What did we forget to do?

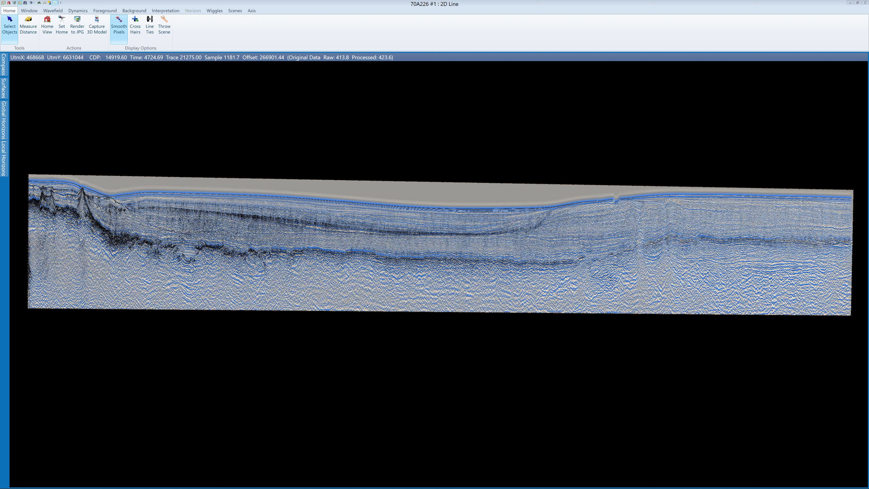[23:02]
Look at this seismic line. It's from the Rockall Trough and in the view now are over 200 million triangles. I'm rendering it at 4K resolution and at 60 frames per second.
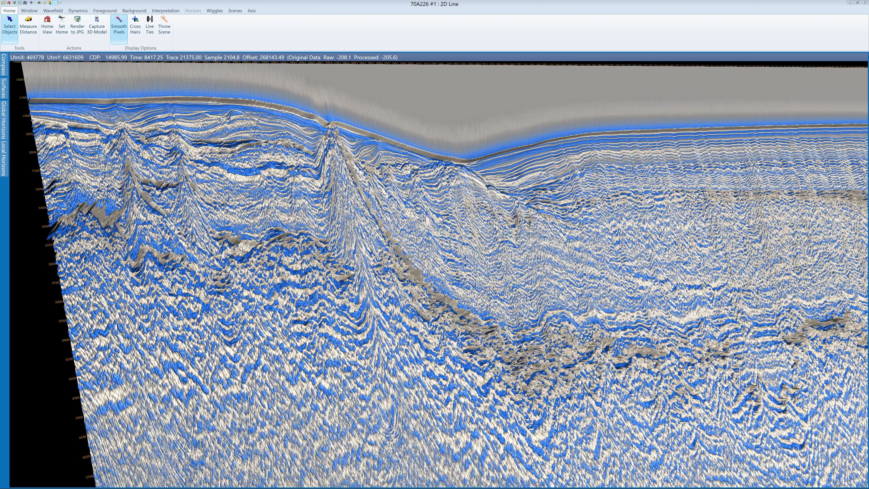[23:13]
If I zoom in I subsample by a factor of 16 so there is rarely less than 10 million triangles being rendered at any given time. So why didn't I do this in 1979?